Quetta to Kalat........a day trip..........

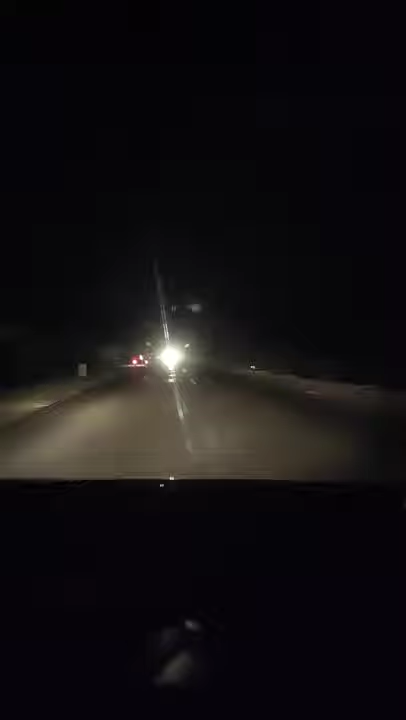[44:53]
Aur this time we are getting back to Quetta and we are on Karachi Road from Khalat to Quetta, and it's night journey and it's also amazing. Total darkness around. And a bit heavy traffic at the moment because passenger buses are mostly on the road, which are traveling from Quetta to Karachi.
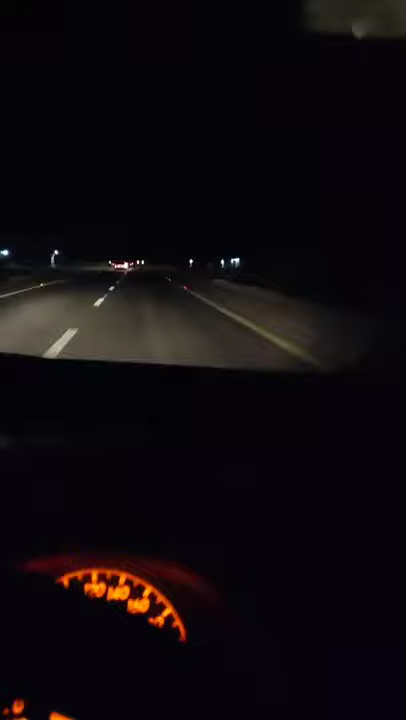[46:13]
आई विल टेक अबाउट 15 टू 20 मिनट्स मोर टू रीच क्वेटा But hopefully and inshallah we will reach and let's hope it's a safe, good and enjoyable journey. ये हम इस वक्त क्वेटा की हदूद में दाखिल हो गए हैं और दिस इज सोना खान पुलिस स्टेशन और वो नीचे जो आपको सारी लाइट्स नजर आ रही हैं दैट इज क्वेटा हम इस वक्त बुलंदी पा रहे हैं और क्वेटा शहर जो है नीचे इट्स लाइक अ वैली एक्चुअली